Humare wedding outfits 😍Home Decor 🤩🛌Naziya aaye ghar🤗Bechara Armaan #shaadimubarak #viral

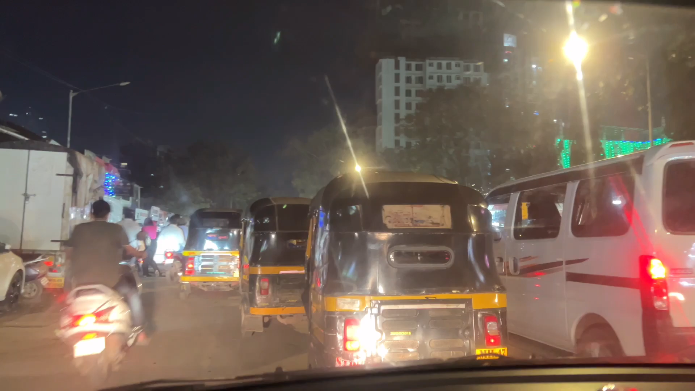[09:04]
और अगेन आपको ये ट्रैफिक बता रही हूँ समझ जाऊँगा जब यहाँ आ रहे आपको खाली मैं ट्रैफिक ही बता रही हूँ वो है मस्जिद कितनी प्यारी वैशाली नगर वैशाली
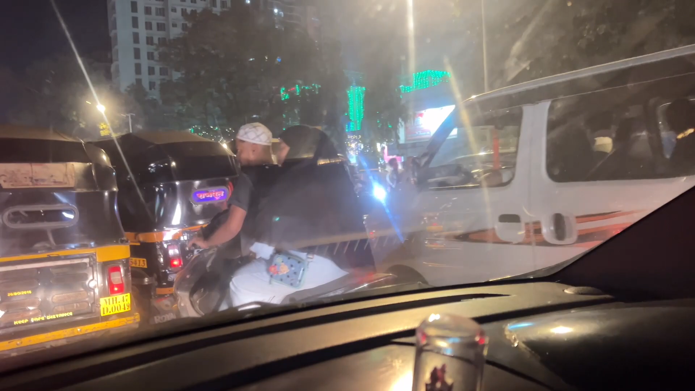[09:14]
एसवी रोड पे एसवी रोड खाओ गली है ना ये खाओ गली हो गया ये हमारी वेस्टर्न लाइन की नहीं वेस्टर्न लाइन की वैशाली नगर की खाओ गली हम लोग इधर से खाली 2 मिनट